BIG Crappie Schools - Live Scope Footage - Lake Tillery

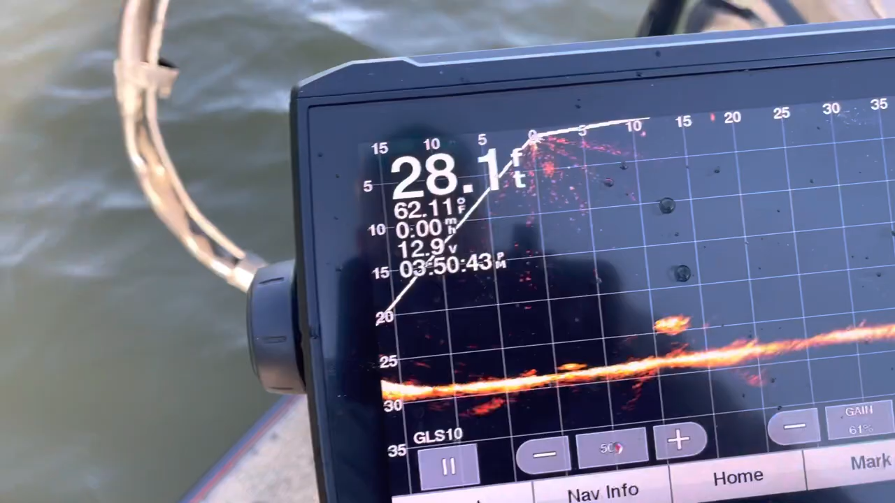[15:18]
On screen: depth 28.1 ft
Alright, let me show you this same brush pile that me and the Walker was fishing. It's still just lit up.
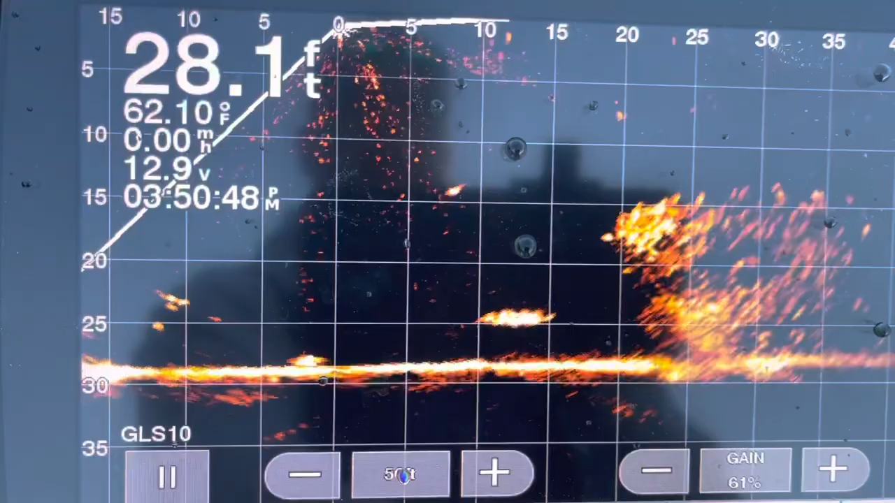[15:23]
On screen: depth 28.1 ft, water 62.10°F
Crappie. They small, but it's got fish on it.
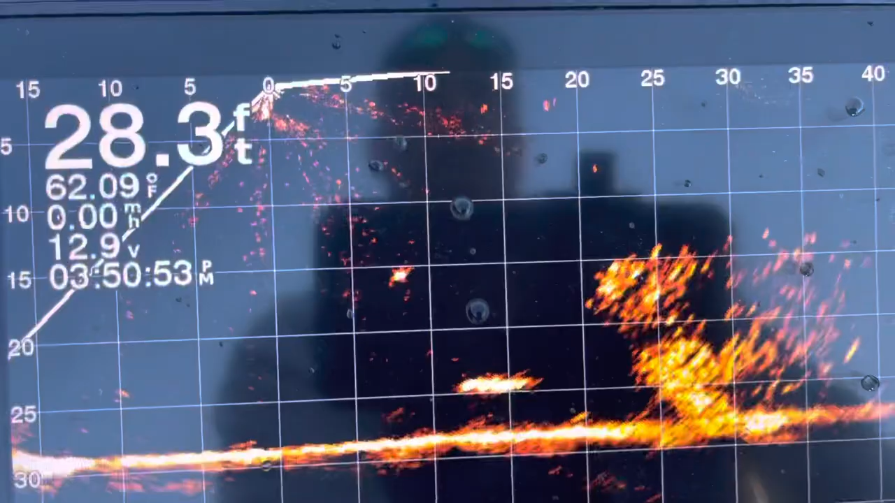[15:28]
On screen: depth 28.3 ft, water 62.09°F
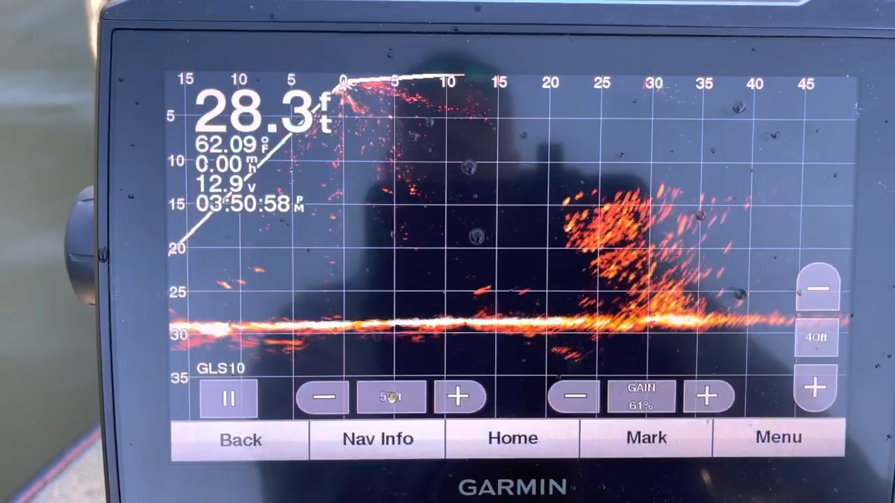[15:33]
On screen: depth 28.3 ft, water 62.09°F
Let's see if we can catch one real quick off my little pole.
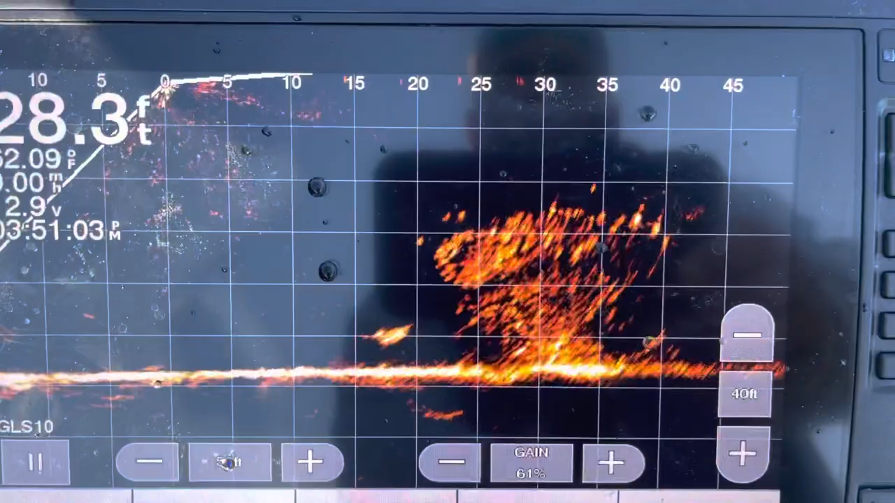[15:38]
There's some better fish off to the side of it.